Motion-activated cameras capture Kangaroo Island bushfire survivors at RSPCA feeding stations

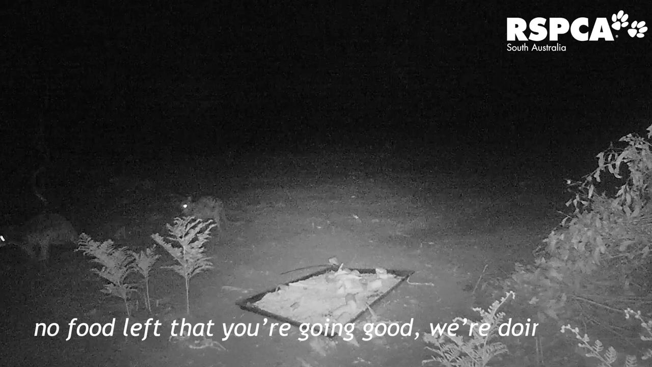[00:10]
It's interesting to see what they're actually eating, like roo pellets, corn, sweet potato, things like that.